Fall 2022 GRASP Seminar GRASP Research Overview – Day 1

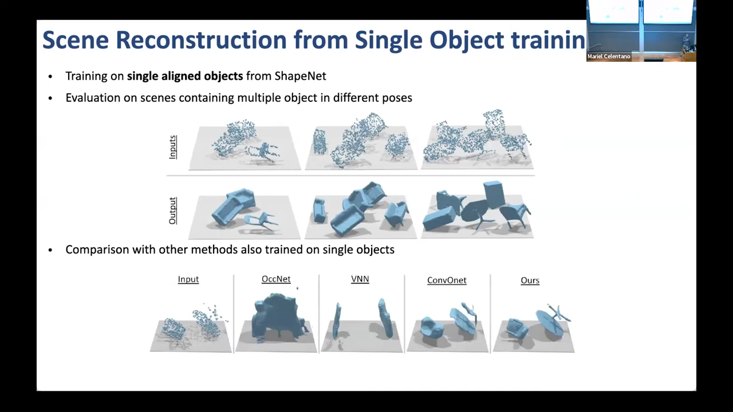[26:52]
by not having been trained on the scene, but only on individual objects. Other systems which have been trained not in an equivariant way produce results like the ones on the bottom. We have applied it also in more complicated scenes, like this huge apartment reconstructions from the Matterport dataset. And we really see that without any segmentation information,
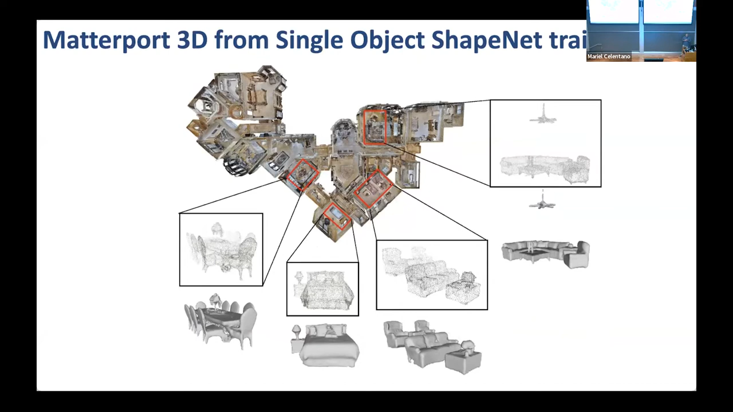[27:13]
that every object is really reconstructed and also in the right orientation with respect to the environment.
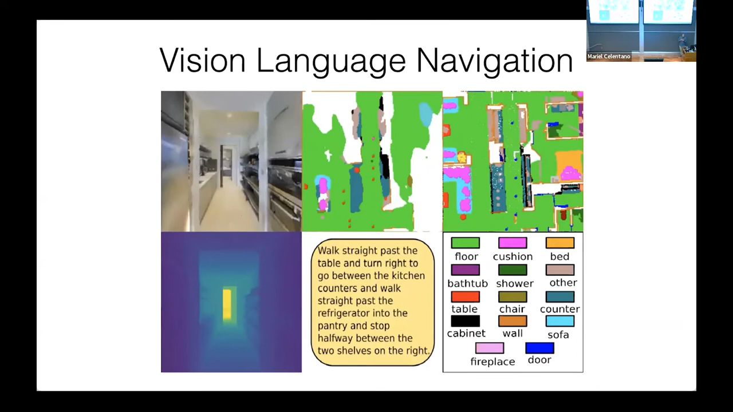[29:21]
directions in natural language, like the one you see here in the middle, we believe that what really matters most is to build the right maps. So we have an active learning system for really building maps and even hallucinating
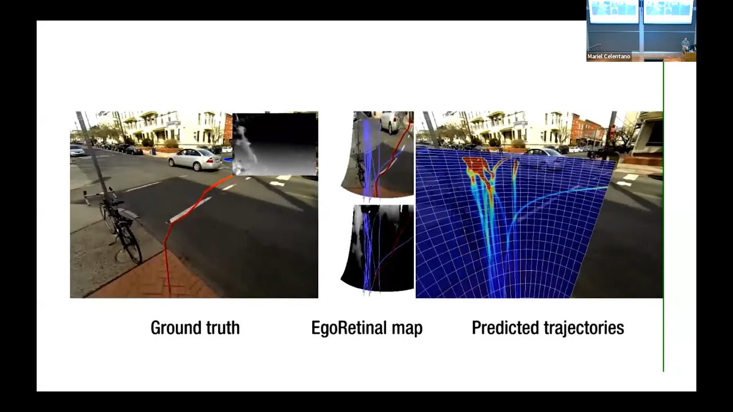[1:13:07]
We also tried to learn how to navigate in space by essentially retrieval of the past memory. So on the left, we have a human walking in space. This is not a self-driving task, but a self-walking task. Imagine you have a dog running on the streets, a robot dog, you need this kind of capacity. So again, what we're doing is simply remember what we had done in the past. On the video on the left is a video of the past, so 15 seconds ago. And on the trajectory is basically the path that you walk into the picture, into the future. So it's a learning from the ghost view into the future. And the right is basically a retrieved or a recovered trajectory from the past.
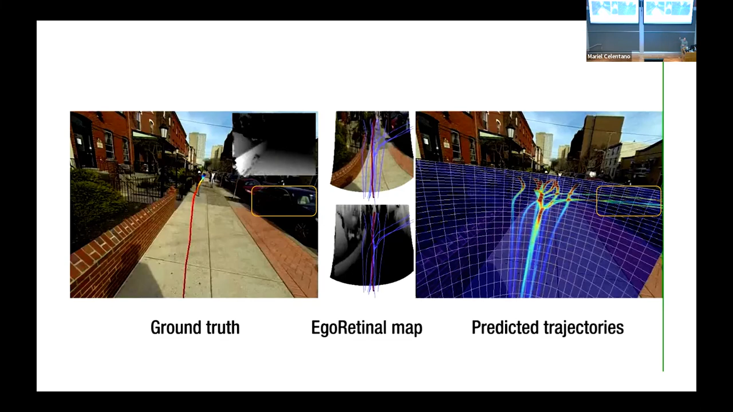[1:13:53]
As you can see, my students tend to jaywalk a lot in Philadelphia. So he tend to cut across cars in between the cars. It learns that. It learns also you can go into somebody's home and so on. For outdoors is relatively straightforward. Indoors is a lot more complicated.
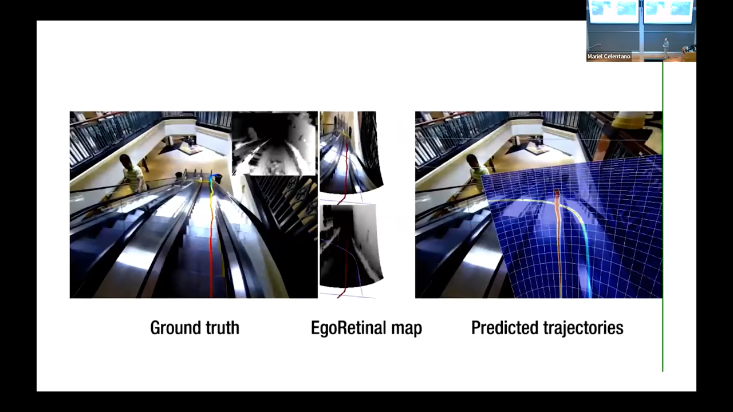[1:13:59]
There are escalators, which are usually hidden. You cannot see very well.
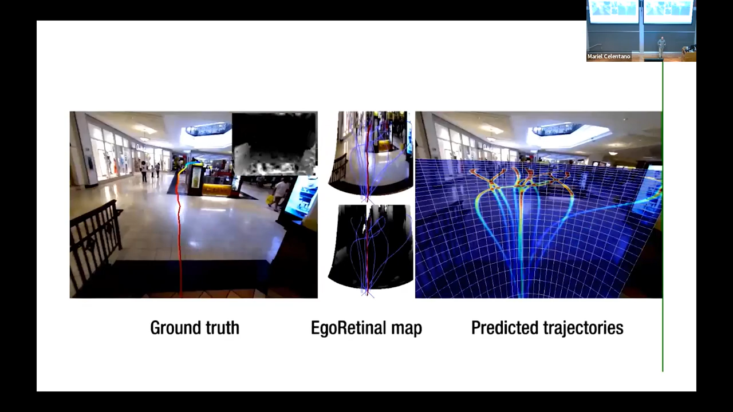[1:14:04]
But here we also learned from the human behavior past that you can walk into the stores or you can find the escalator.
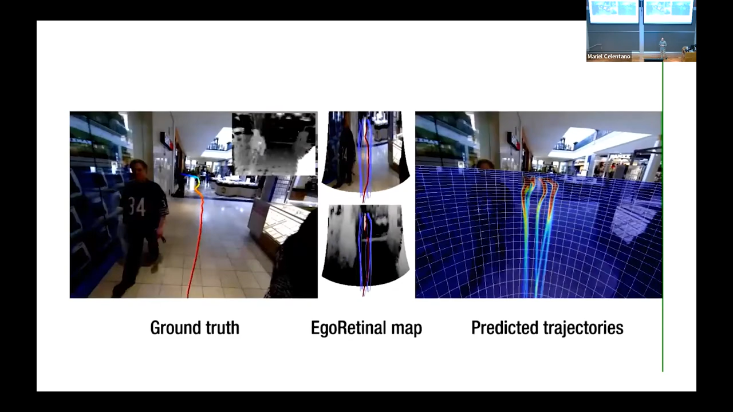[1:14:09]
So navigation has a fundamentally is about just finding the exits, really.
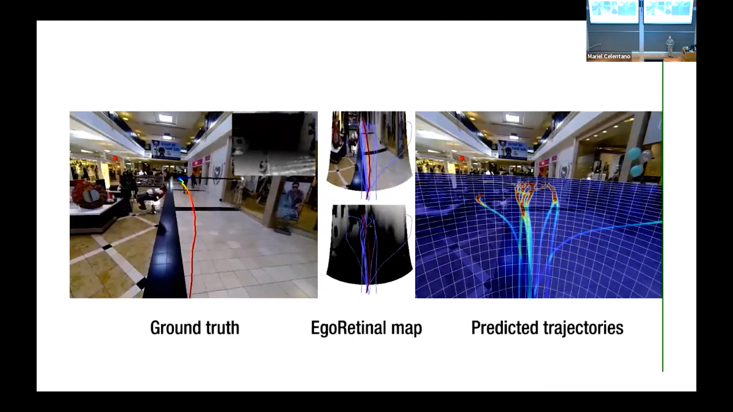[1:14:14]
So from here, where do you find the way to go out? Okay. The second pass of where to walk and walkable so on is a little bit easier.
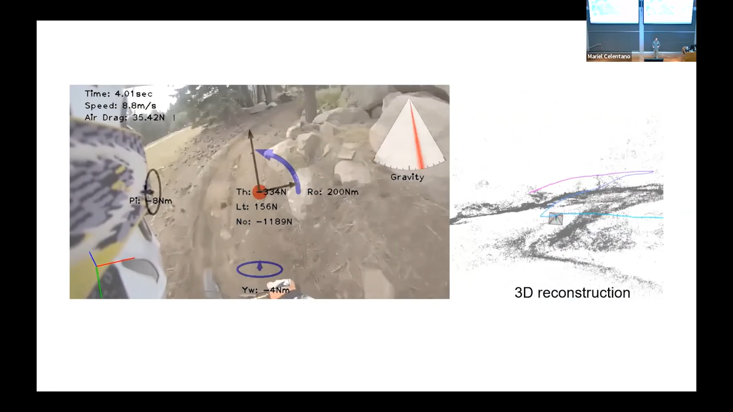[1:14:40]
Are you braking, which is the red dots in the middle? Are you accelerating, pedaling, which is the green dots?
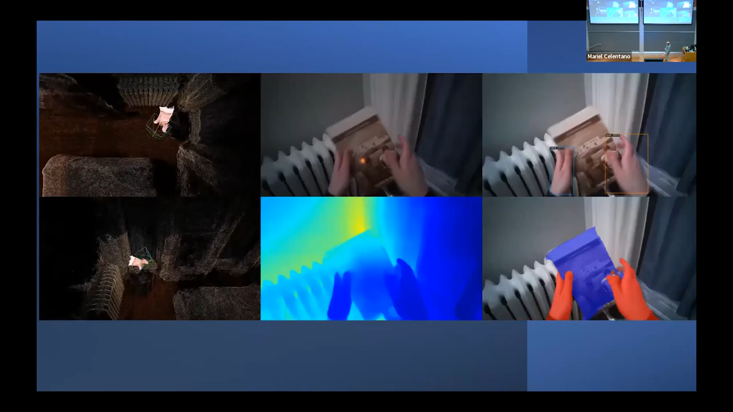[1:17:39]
We also see the prism, which is indicating the head camera as well as the gaze tracking camera.